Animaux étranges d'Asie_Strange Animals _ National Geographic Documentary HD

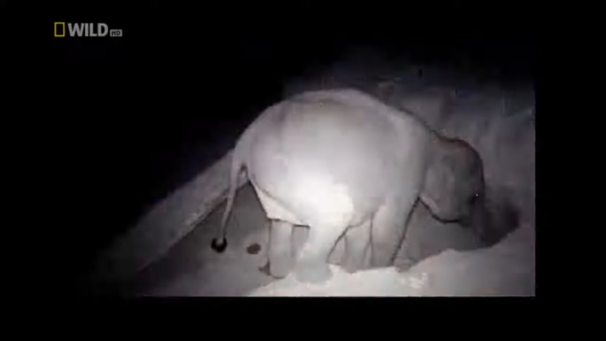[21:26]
The elephants have dug a huge hole in the ground in search of salt, an important dietary supplement that apparently they are not able to find elsewhere.
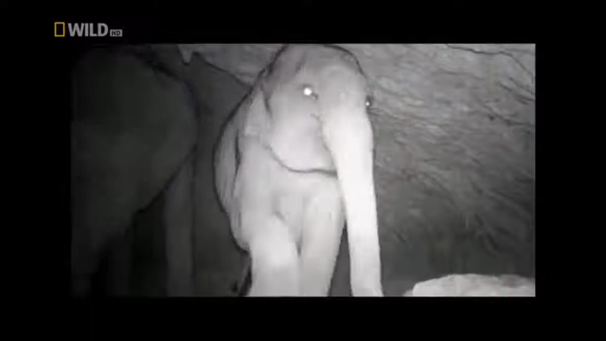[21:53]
Every night they come in, nervous and unprotected from attacks, mining the cave for its life-giving salt.
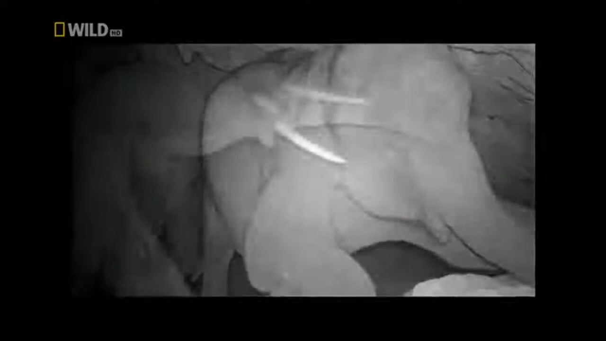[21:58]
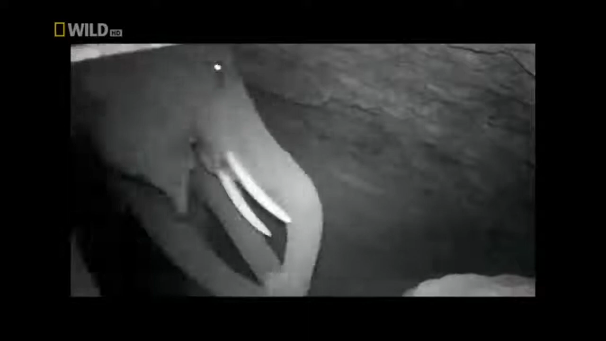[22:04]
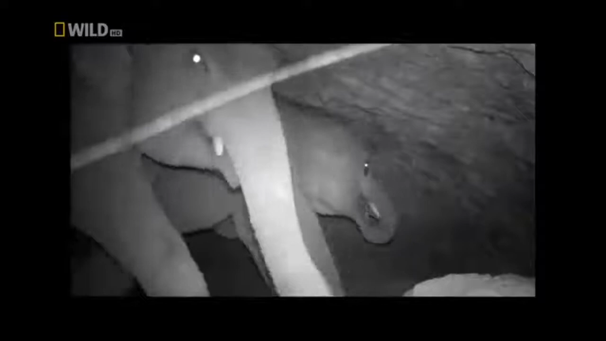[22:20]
Seems like a popular venue for elephants.
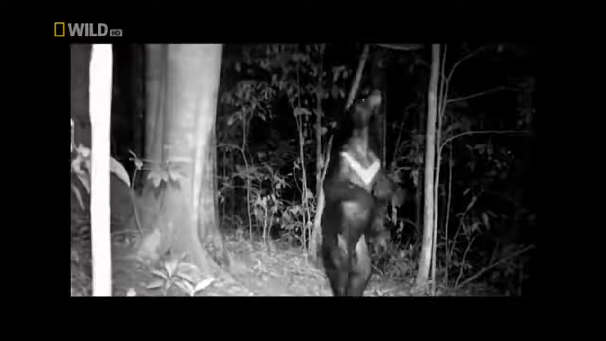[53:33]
But what do Asian black bears actually do at night?
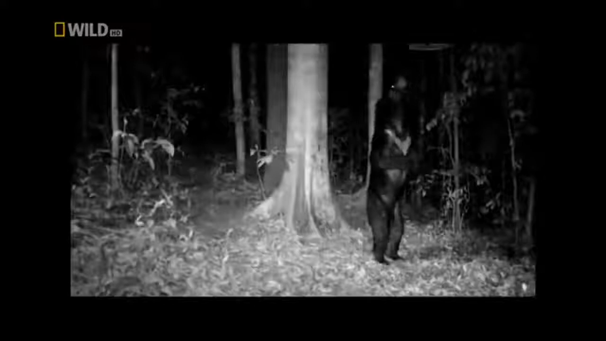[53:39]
This is their secret.